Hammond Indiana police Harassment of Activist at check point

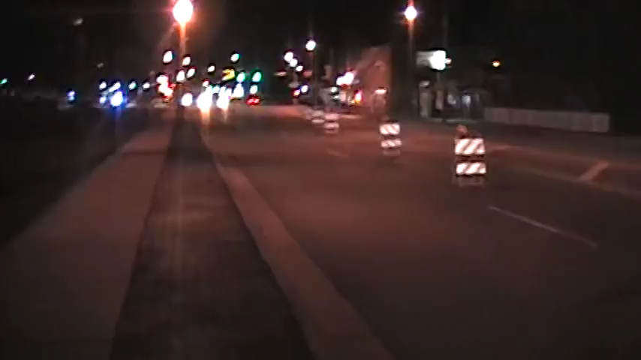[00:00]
Indy Blue News. We got all kinds of video down at the checkpoint, but we got officers right here getting people that are turning from the checkpoint too. Hanging out down here and popping people that are turning. So, we're gonna go down here and fuck with these assholes a little bit. Since they're out taxing and collecting, let's go give them a hard time.